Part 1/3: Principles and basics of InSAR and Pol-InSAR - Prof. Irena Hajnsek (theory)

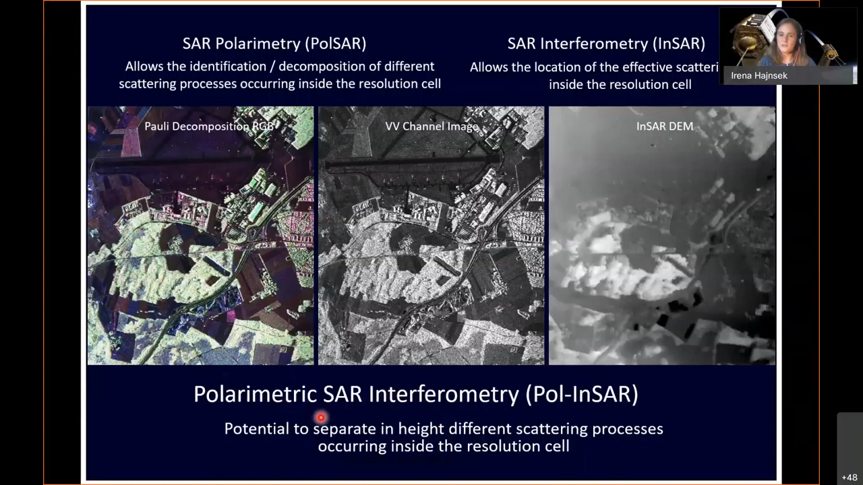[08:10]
in the first one and a half hour, to introduce only the one concept, which is interferometry. So that you, later on, understand also much better, this combination. So, therefore, I will go now, just into interferometry,
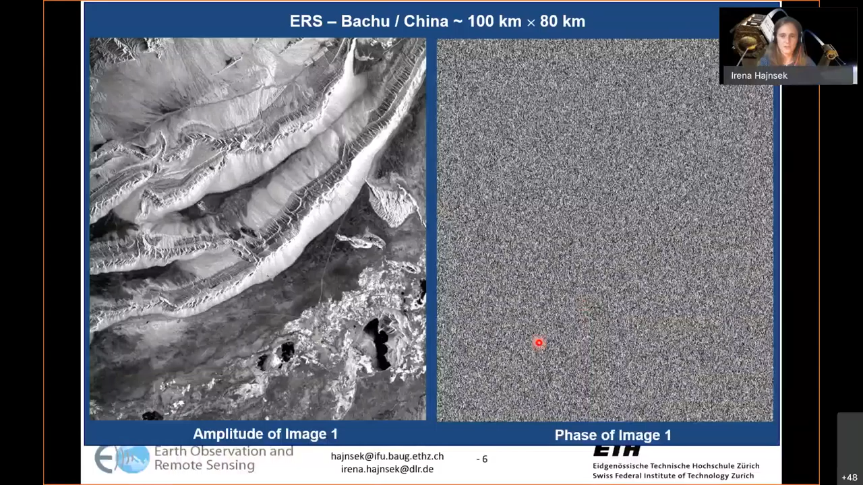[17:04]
of, this, face, which, we, also, sometimes, call it, as, a, white, noise, effect,
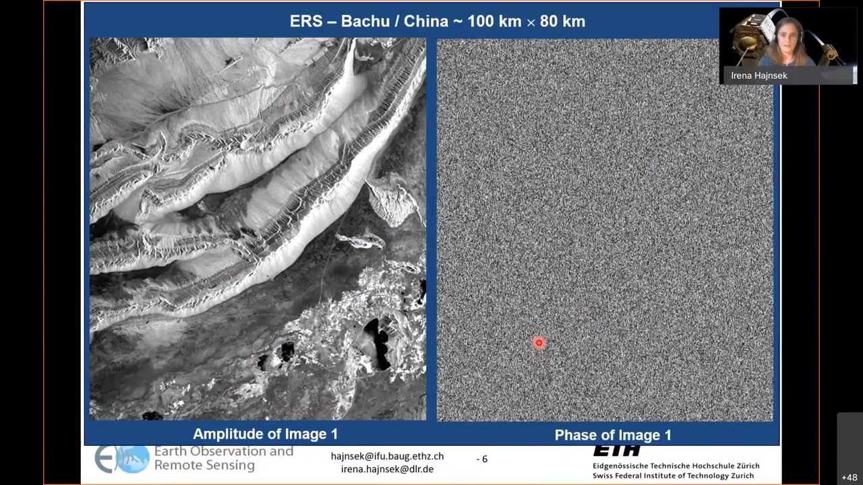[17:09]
so, interferometry, now, is, not, only, using, one, acquisition, this, is, what, I, was, already, saying,
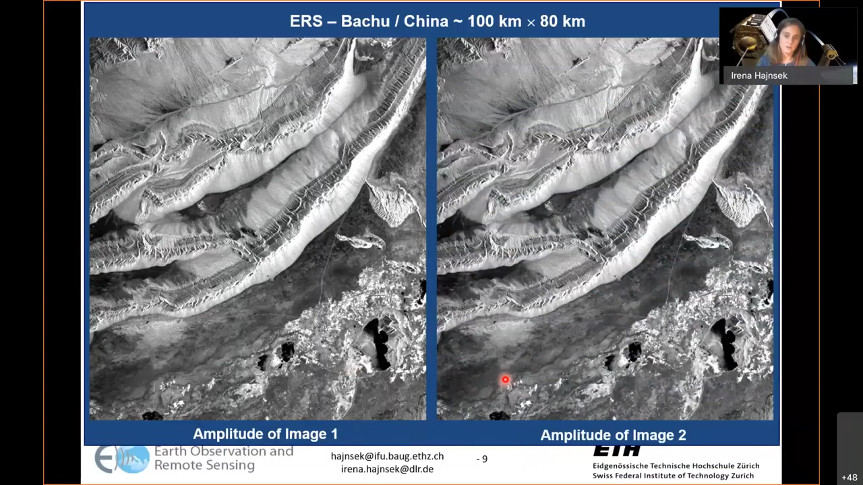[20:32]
two, those, are, if, nothing, really, happened, happened, in, between, no, rain, no, big, changes, in, terms, of, man-made, changes, or, weather, changes, have, occurred, then, this, images, look, pretty, the, same, in, terms, of, amplitude, however, what is, really, changing, is, a, phase, difference, right, is, a, phase, or, is, is, is, a, difference, between, phase, one, and, the, phase, and, and, the, acquisition, of, the, second, is, a, phase, two, and, what, you, can, get, out, of, this, is, if, if, you, do, the, complex, conjugate,
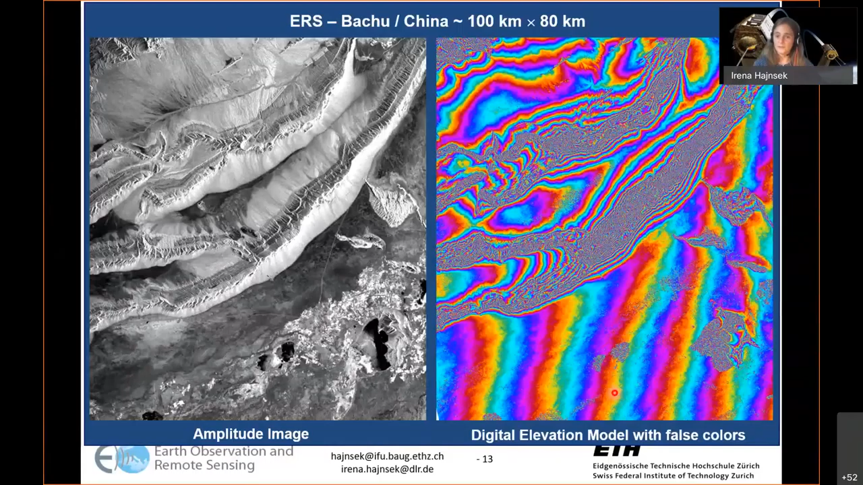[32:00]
this, fringe, pattern, that, we, have, here, to, which, are, overlapped, to, the, topographic, patterns, that, we, have, here, so, that's, that's, done, in, principle, in, this, in, the, next, scene, so, this, has, been, filtered, out, and, like, this, a, very, very, flat, area, could, be, considered, here, okay, so, that's, the, very, very, basic, out, of, it, you, see, this, image, here, this, is, now, just, color, coded, in, terms, of, height, changes, or, this, is, a, color, of, according to height, changes, the, next, image, here, shows, now, the, overlay, of, the, amplitude,
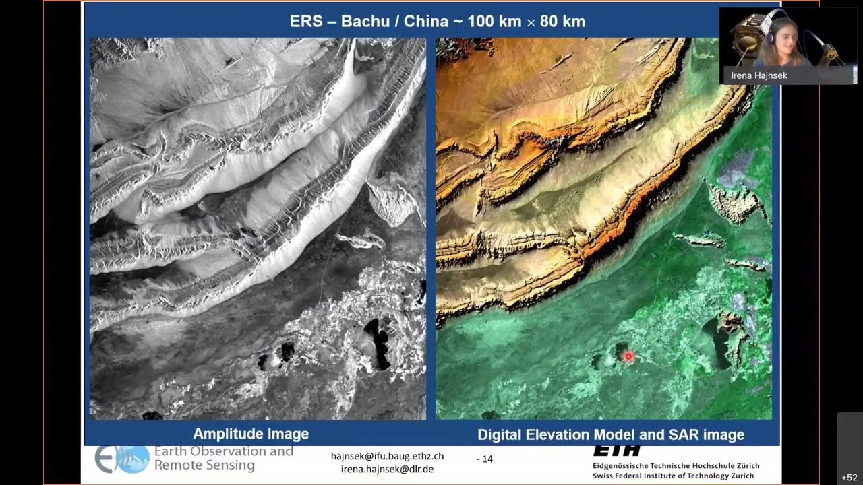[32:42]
so, you, have, here, the, color, coding, of, the, heights, plus, the, structure, of, the, amplitude, image, and, like, this, you, see, even, more, features, and, looks, much, more, plastic, in, terms, of, 3D, visualization, to, this, to, this, image, image, you, can, also, do, a, 3D, view, of, this, image, like, here, where, you, have, a, front, view, now, to, this, mountainous,
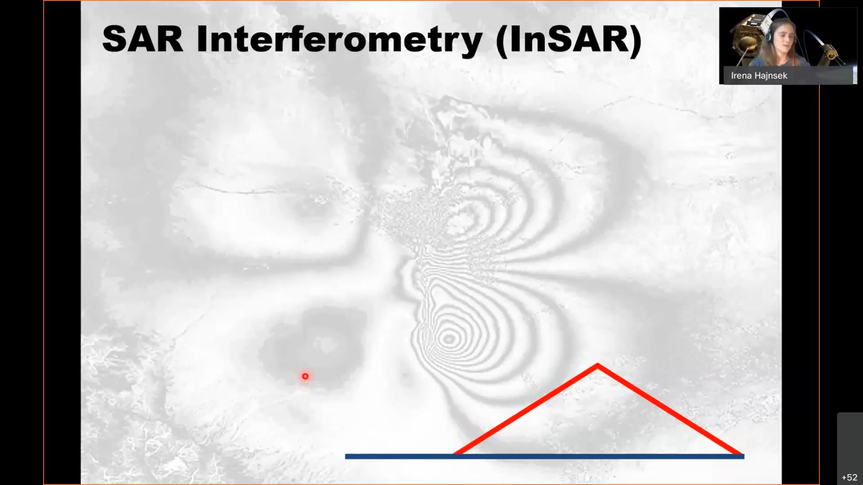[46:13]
us assume to have here a flat area and on this flat area we have a small mountain here ongoing this is our mountain and this is a flat area okay let us consider to have now one acquisition uh from the satellite uh so we have one acquisition what what happens
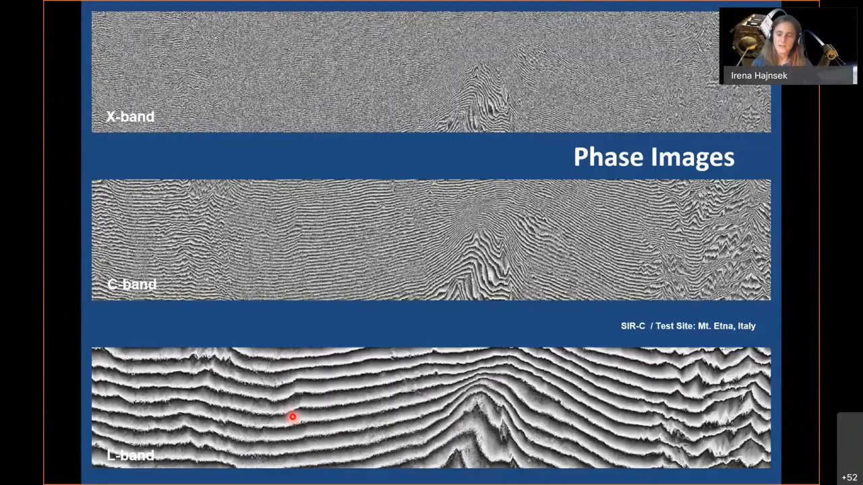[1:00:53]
real typical topographic uh uh fringe or let me say the interference pattern that we have so we have both combined uh as we're saying we can do this that we can remove the flat earth in order to estimate this this is what is done and then in the next scene you see now that this uh dominant frequency has been estimated and extracted and